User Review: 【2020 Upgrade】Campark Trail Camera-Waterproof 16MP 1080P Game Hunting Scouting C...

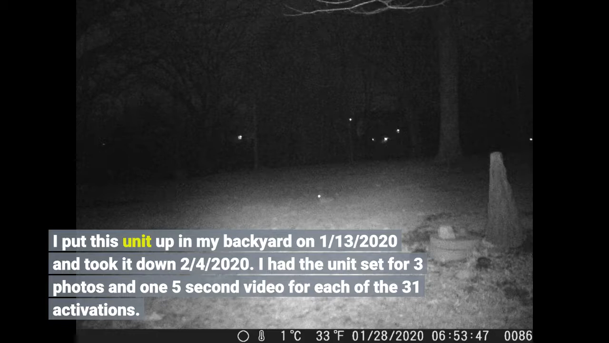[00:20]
I had the unit set for 3 photos and 1 5 seconds video for each of the 31 activations. The battery indicator showed approximately 90% battery life left.
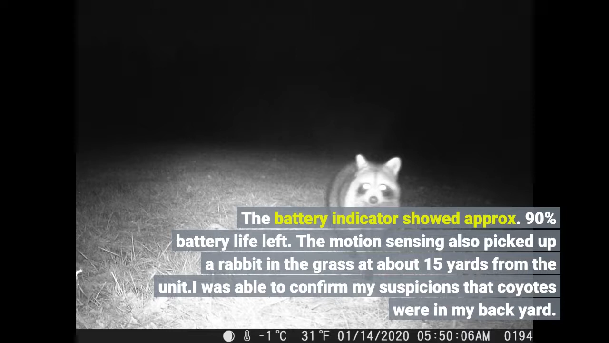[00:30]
The motion sensing also picked up a rabbit in the grass at about 15 yards from the unit. I was able to confirm my suspicions that coyotes were in my backyard.
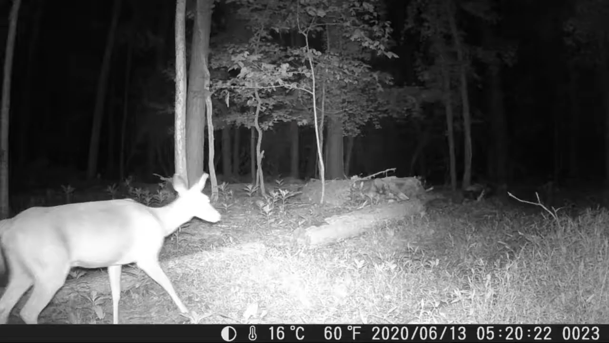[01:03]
Shot 720 or 1080p or up to 14 MP pics. You can set the camera to record video, photos or both.
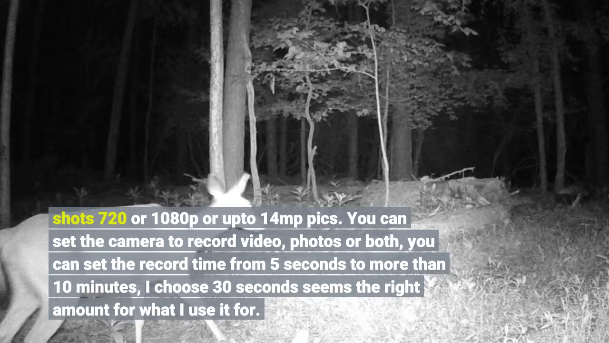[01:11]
You can set the record time from 5 seconds to more than 10 minutes. I choose 30 seconds seems the right amount for what I use it for.
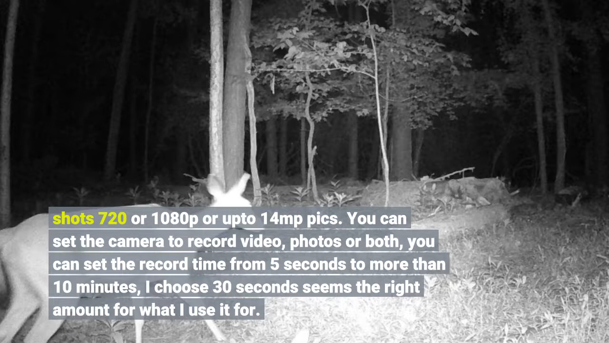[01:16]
You can either use 4 or 8A batteries.